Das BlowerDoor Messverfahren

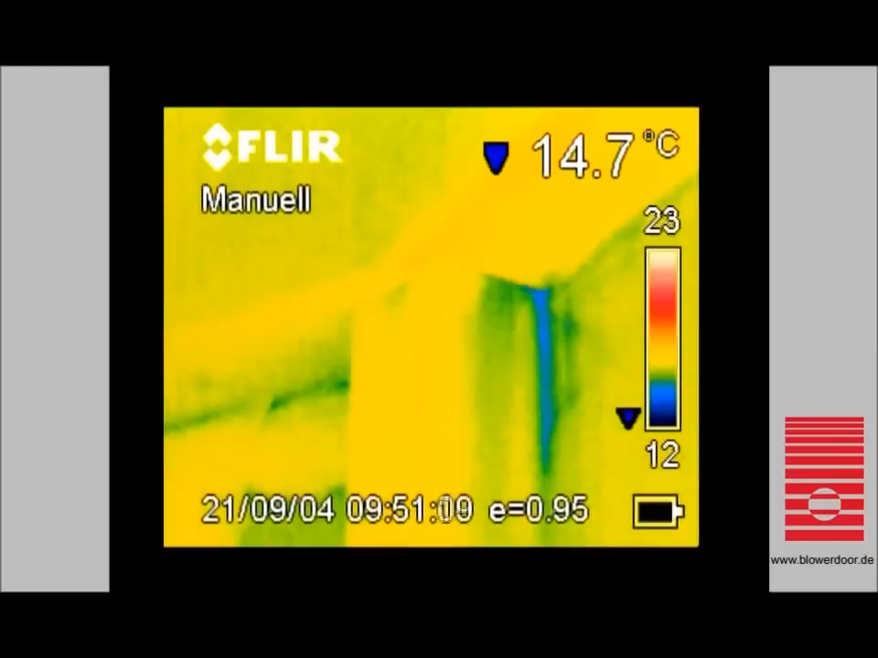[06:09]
Gerade bei Gebäuden mit hohen Räumen ist die Leckageortung auch ohne Gerüst oder Leiter möglich. Undichtigkeiten führen zu Bauschäden.
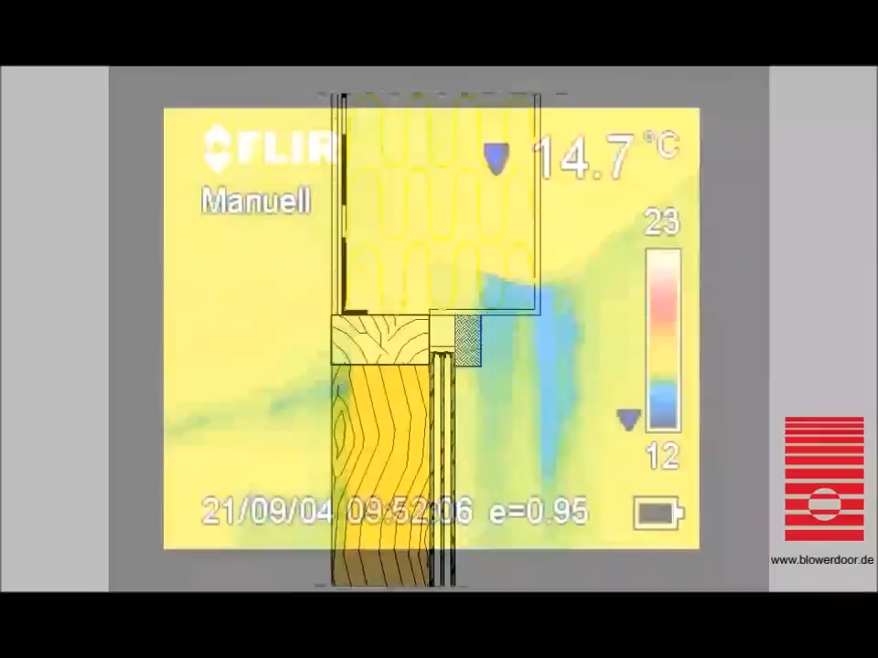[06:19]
On screen: spot 14.7°C
Durch Leckagen strömt im Winter feuchte Raumluft in die Dämmung. Dies führt zu Kondenswasserbildung und Vollnis.